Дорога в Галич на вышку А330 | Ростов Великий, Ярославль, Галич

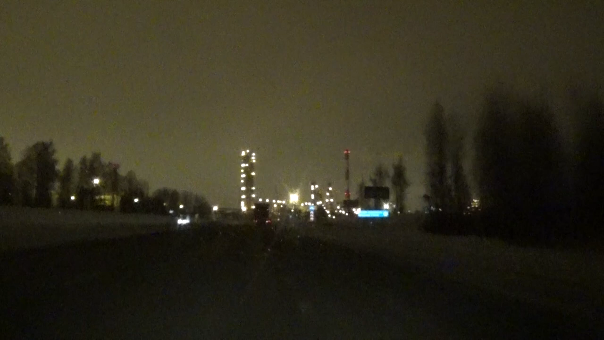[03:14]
Следующая достопримечательность на нашем пути – Ярославский нефтеперерабатывающий завод. Огромный промышленный гигант, раскинувшийся не на один километр вдоль Ярославки. И очень красиво подсвечены все корпуса. Выглядит весьма внушительно. Территория завода тянется вдоль Ярославского шоссе на протяжении нескольких километров.
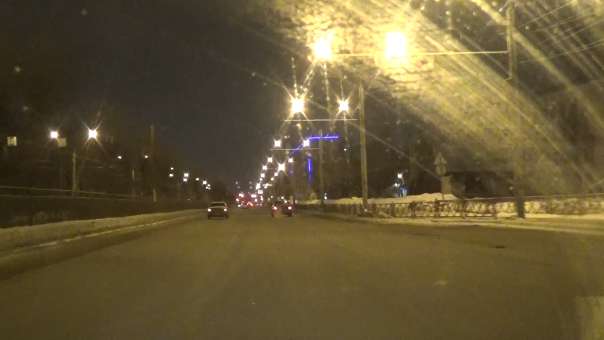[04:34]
Так вот выглядит улица, которая является продолжением Ярославского шоссе. Собственно, мы пока по ней едем, миновав нефтеперерабатывающий завод, никуда не сворачивая. Если я не ошибаюсь, она нас должна привести к центру города. А впереди указатель на Московский вокзал.